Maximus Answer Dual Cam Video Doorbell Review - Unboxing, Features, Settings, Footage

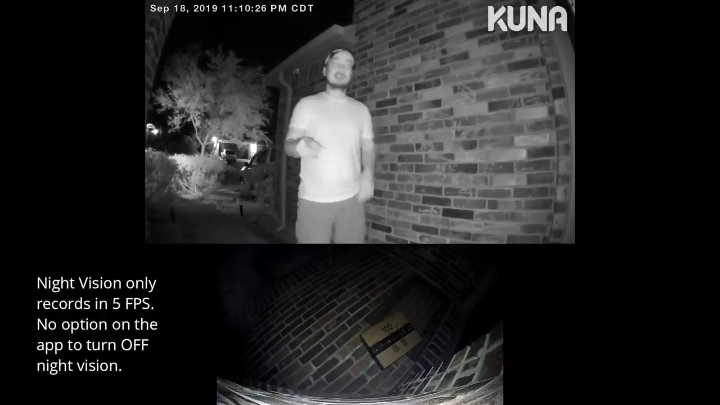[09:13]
So, this is the video quality of the Maximus answer video doorbell at night. So,